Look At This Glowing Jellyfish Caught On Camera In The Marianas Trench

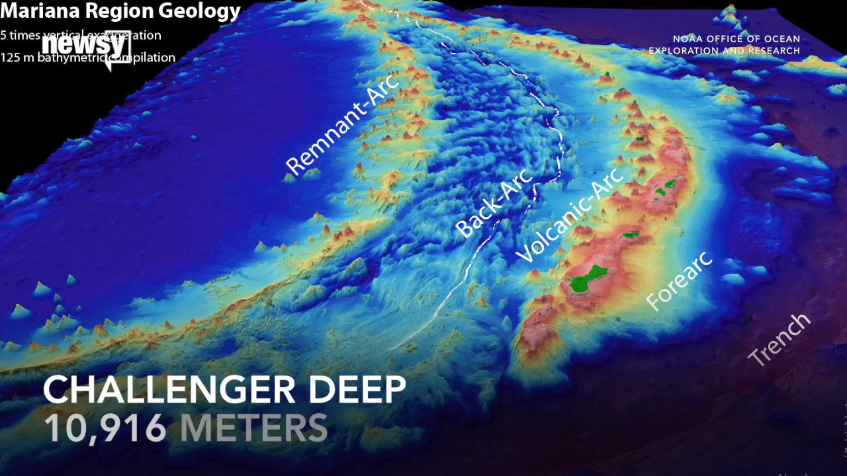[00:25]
is more than 10,900 meters deep, which is actually deeper than the rover's camera is able to go.